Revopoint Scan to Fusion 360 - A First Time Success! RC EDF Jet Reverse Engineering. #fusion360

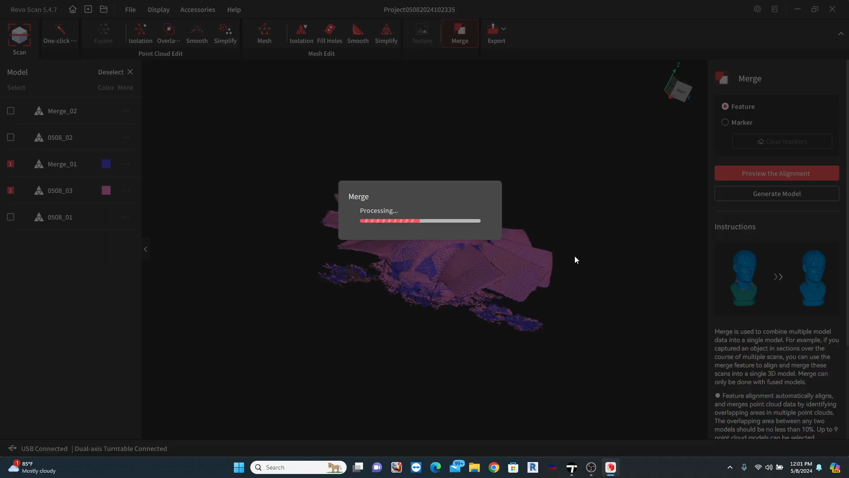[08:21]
Now, I have data on the airfoil on both the top and bottom.
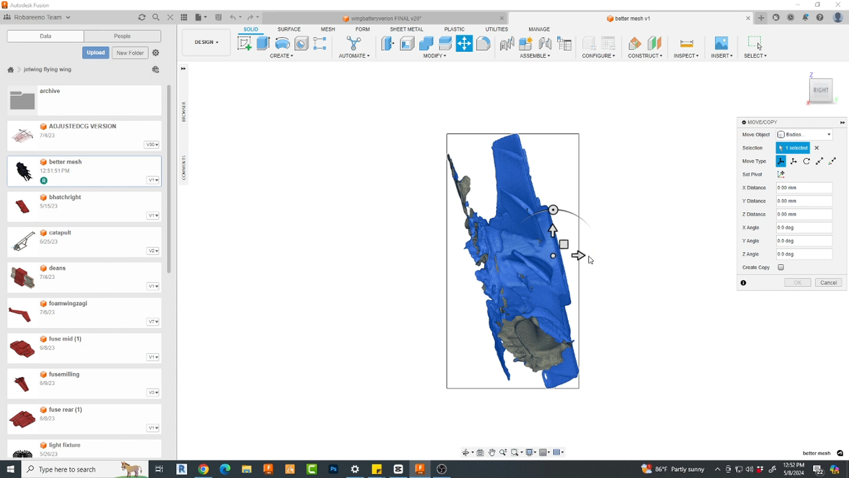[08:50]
I have to spend a little time lining it up. Once done, I have all the information now that I need to model.
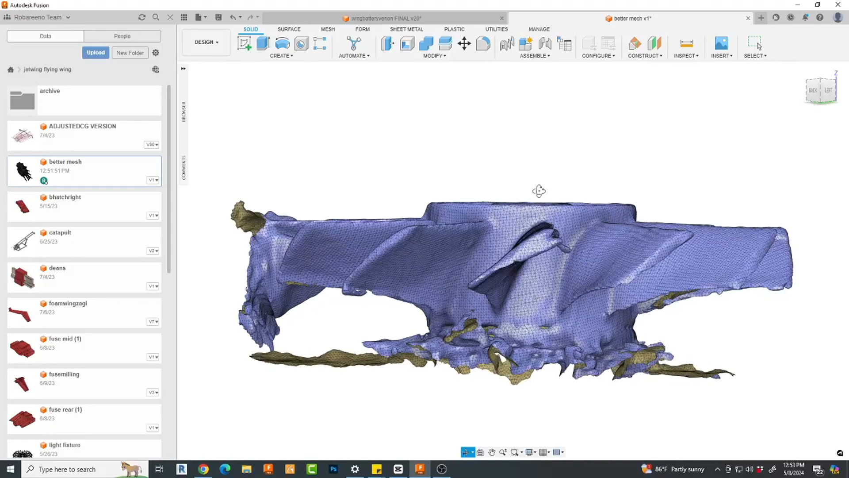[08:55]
I imported the better model now so that you can see what it looks like in Fusion.
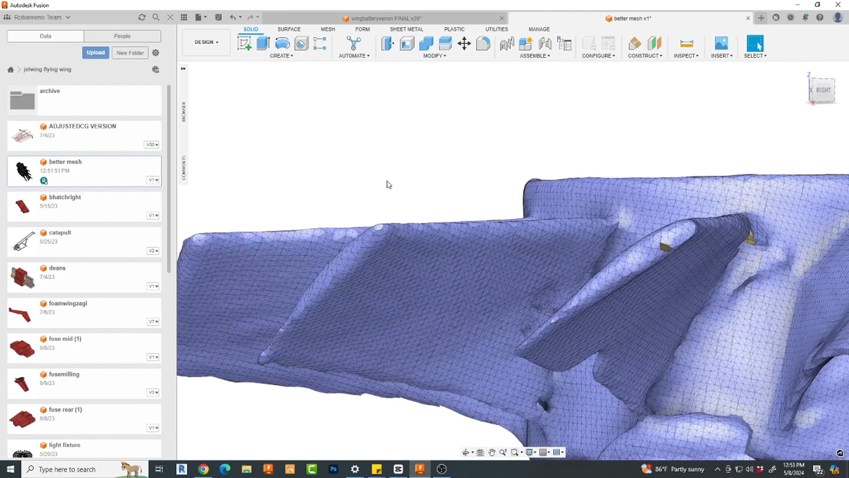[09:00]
But, I had previously recorded the actual modeling part from the older,
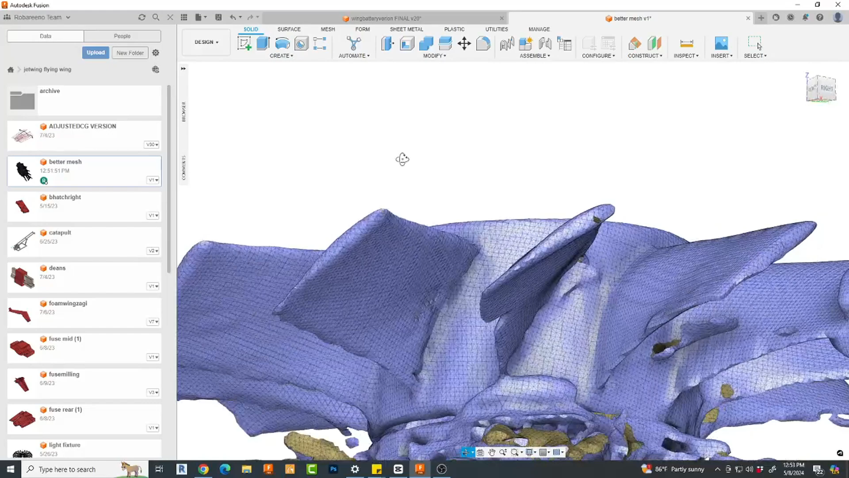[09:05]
poorer quality scan without the turntable.
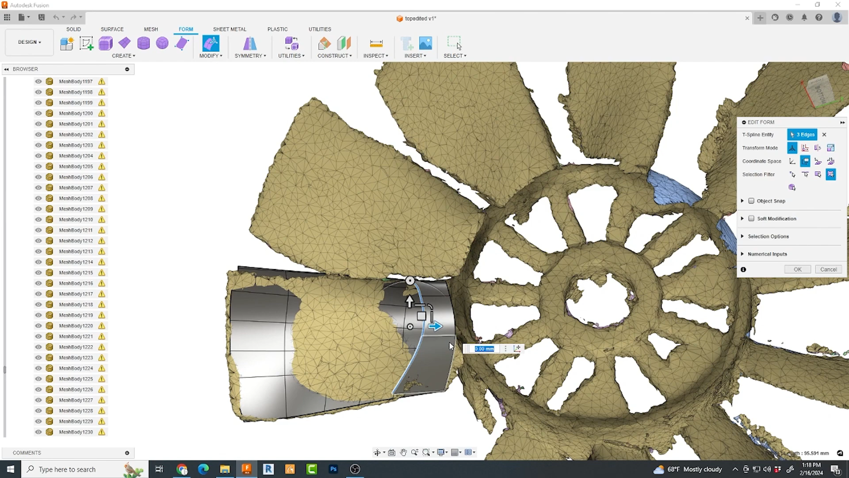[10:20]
I want my underside data at this point, so I import the underside scan and attempt to manually align it.
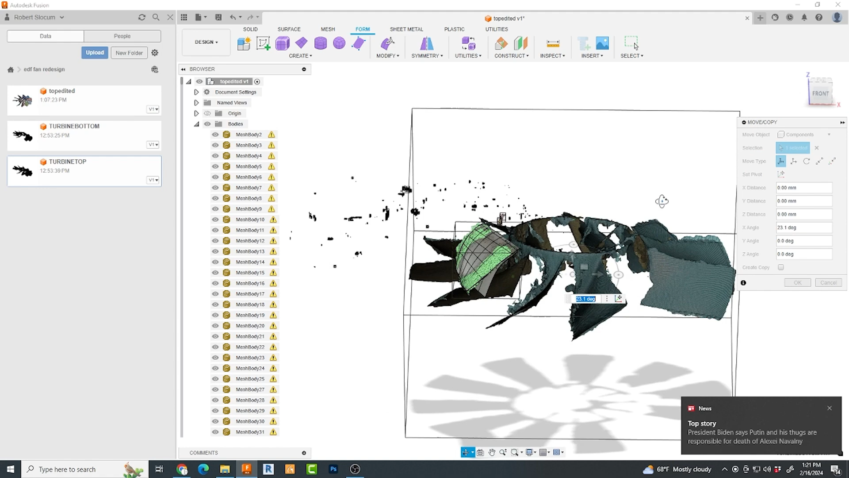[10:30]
I'm sure it's not perfect, but it's close and given the size of the part, it's incredibly small increments.